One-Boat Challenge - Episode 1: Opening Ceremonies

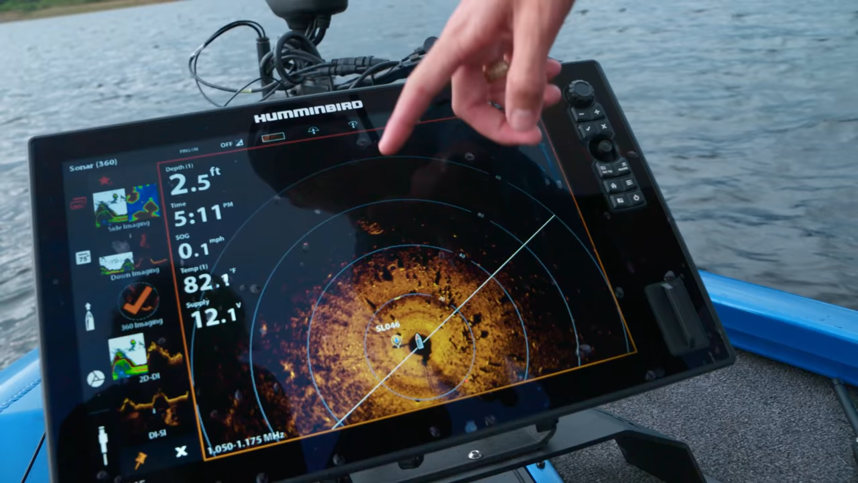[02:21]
On screen: depth 2.5 ft, speed 0.1 mph
2 Hummingbird Solex fish finders, a Minn Kota Altrex trolling motor,
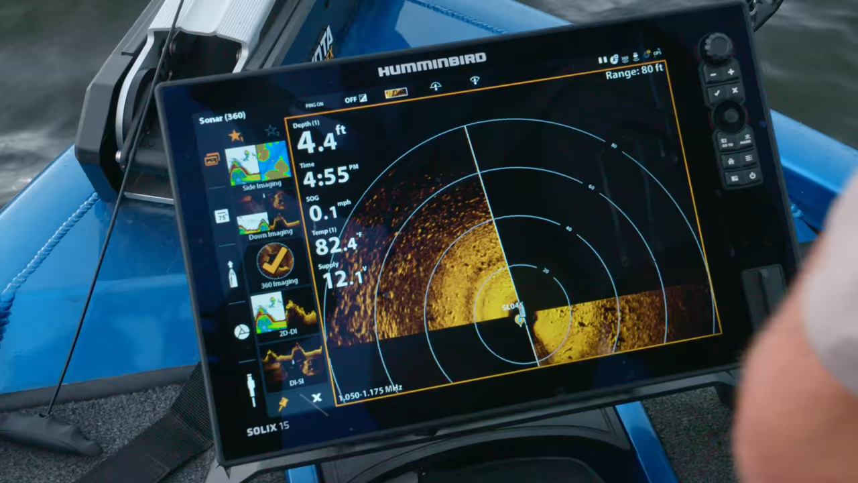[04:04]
On screen: depth 4.4 ft, speed 0.1 mph
Imagine like the face of the moon. Where you find those beds, oftentimes tilapia won't be far, and bass need that's the tilapia where you to eat. Tilapia, yeah.
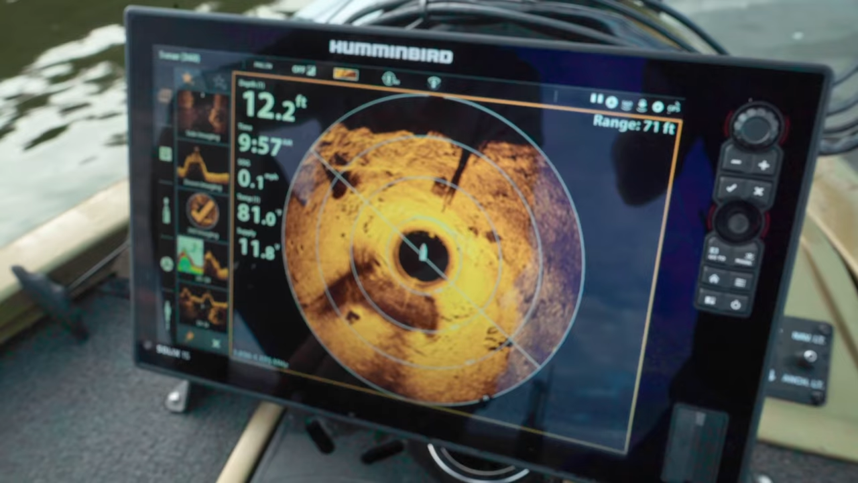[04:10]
On screen: depth 12.2 ft
Look at them. Oh my goodness. We got a fish right there. Yeah, dude.
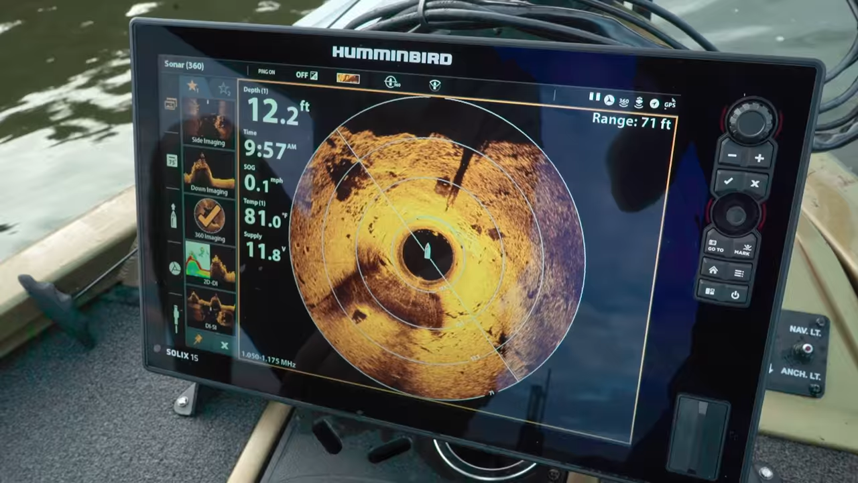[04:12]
On screen: depth 12.2 ft, water 81.0°F, speed 0.1 mph
They're like at 1 o'clock and 2 o'clock.
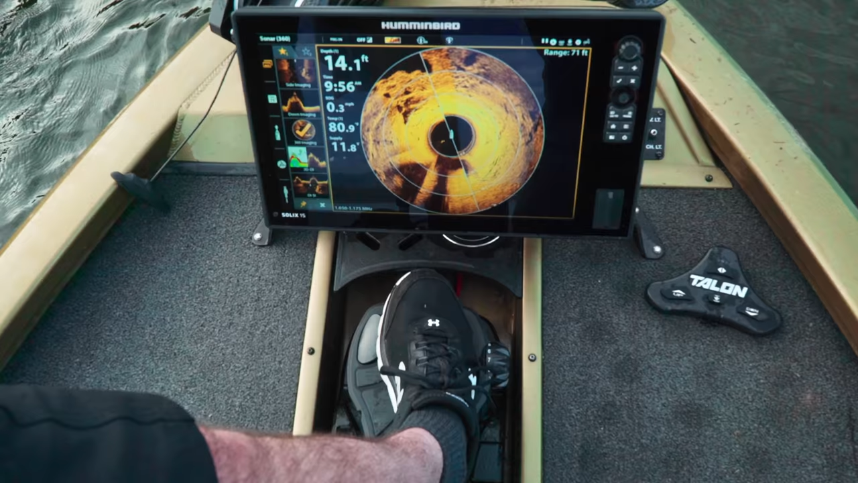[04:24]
On screen: depth 14.1 ft
These are fish along that bank, right there, off to our right. There it is. Are you sure? Holy cow! Go. That a girl. Oh!